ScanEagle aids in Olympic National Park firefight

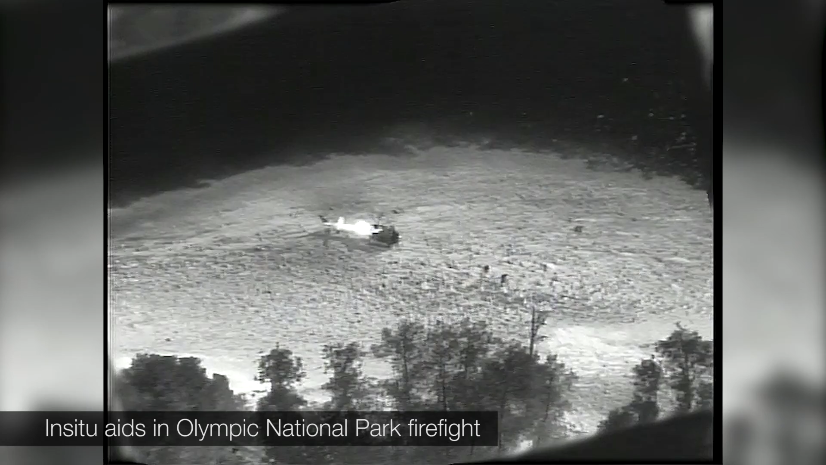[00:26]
We can be flying night and day and give them live imagery of exactly what's going on with the fire. Not only can we detect hot spots but we can evaluate
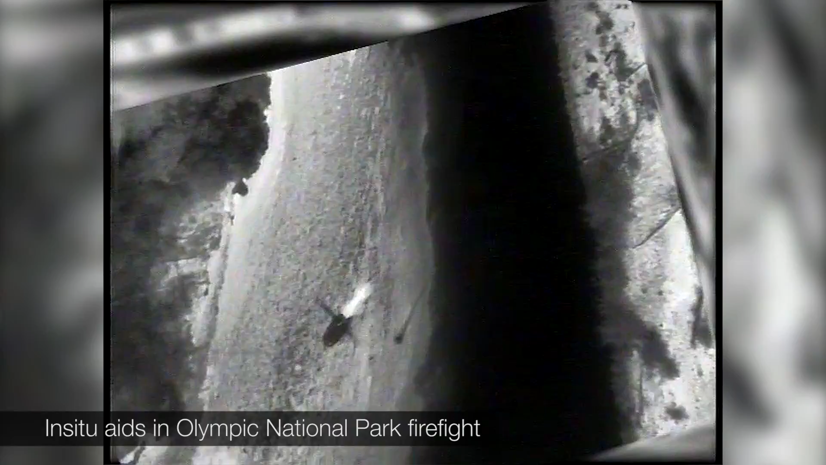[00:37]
and watch helicopters dropping buckets of water on items, hot spots on the fire.